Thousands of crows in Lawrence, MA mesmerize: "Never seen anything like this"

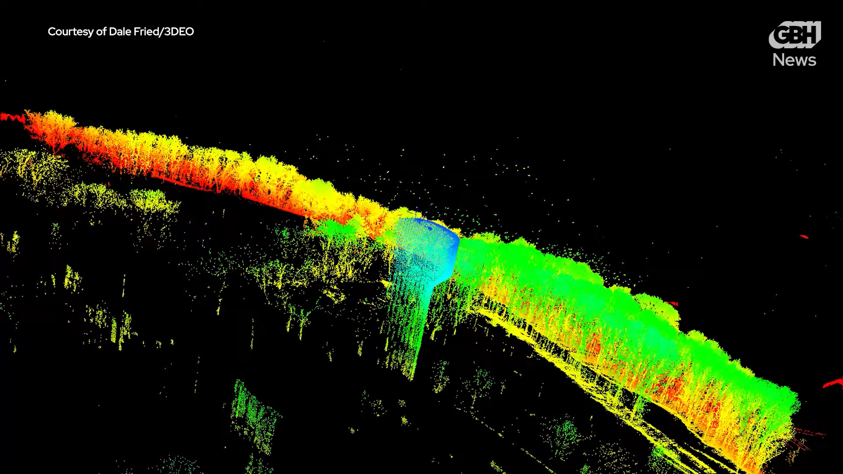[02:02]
The thing that that enables by using light instead of radio waves is much better angular resolution,
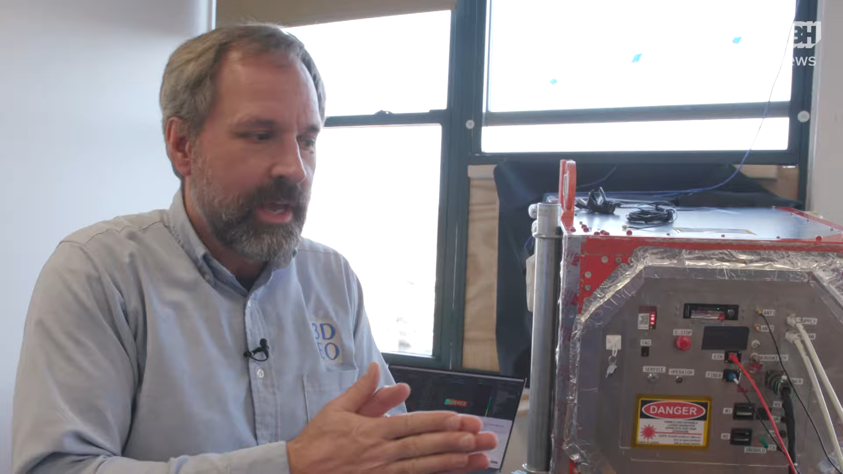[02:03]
we call it.
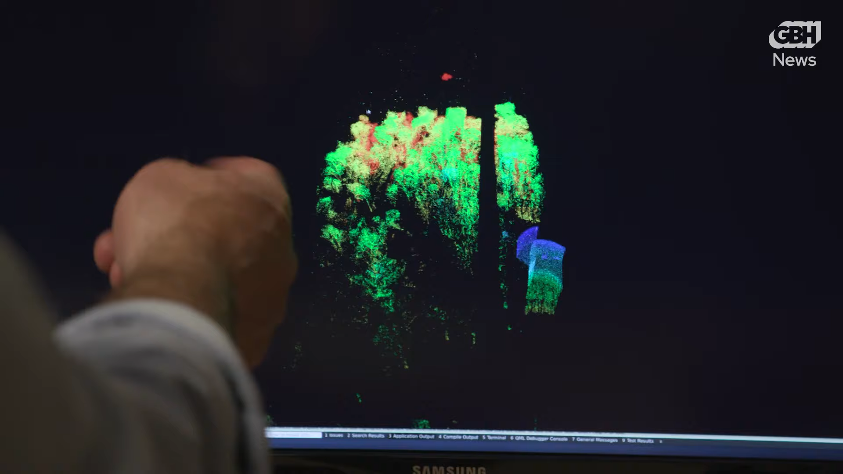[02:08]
It's like instead of big blobs out there, you're seeing pinpoint.